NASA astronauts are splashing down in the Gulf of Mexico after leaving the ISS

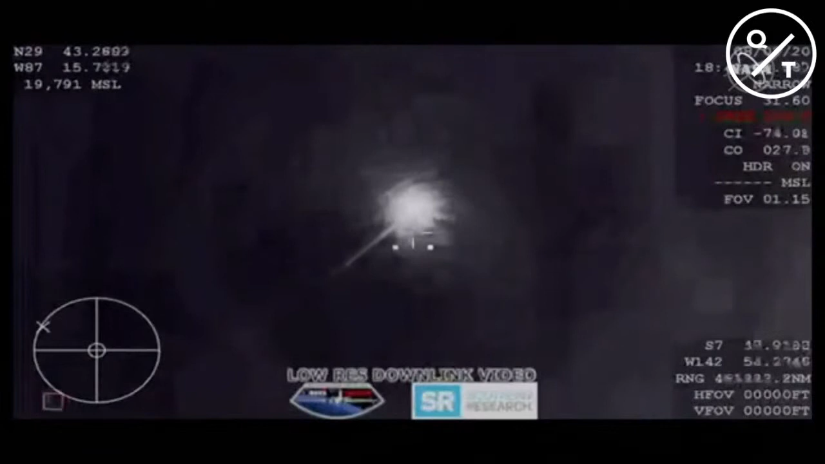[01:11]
There it is. This is the first view from the WB-57 airplane. It is dipping in and out a little bit.
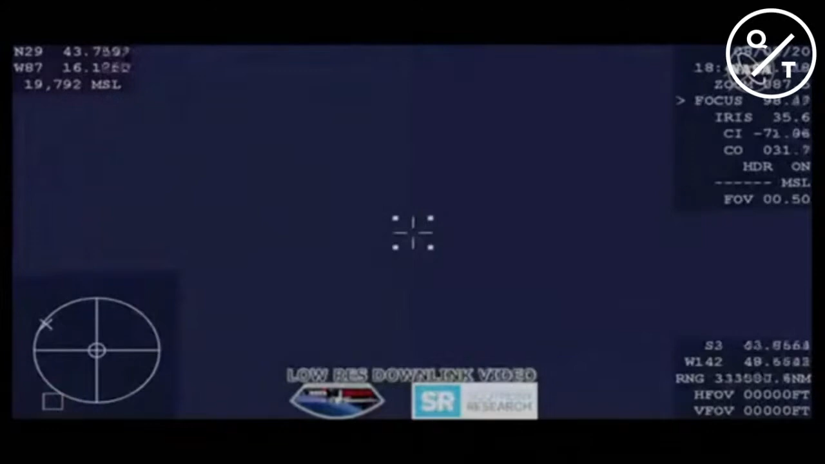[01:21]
This is going to be an infrared camera showing us Dragon re-entering. We have that comm back with Bob and Doug. You heard a GPS is converging.
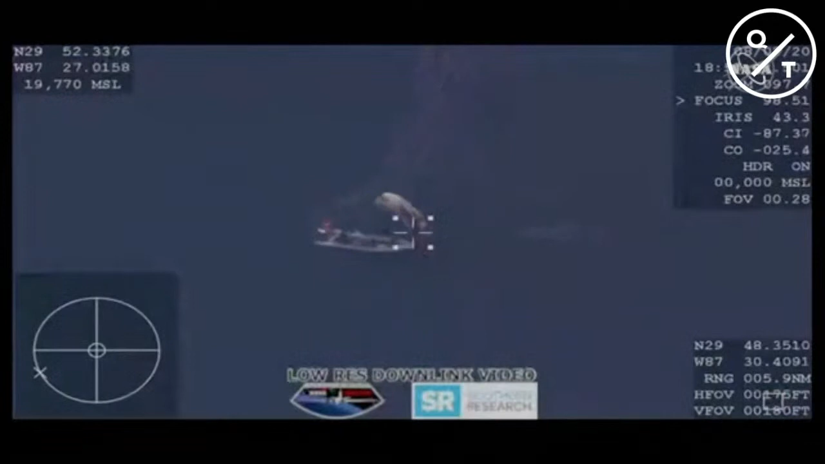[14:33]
Oh, it was amazing. I wish everybody could have had my view. It was such a beautiful sight. It was a gorgeous day. The water is calm. Really the best weather we could have asked for. And we did, we heard the sonic booms as it made its way in fact. And we were able to find it early on as the parachutes were deploying.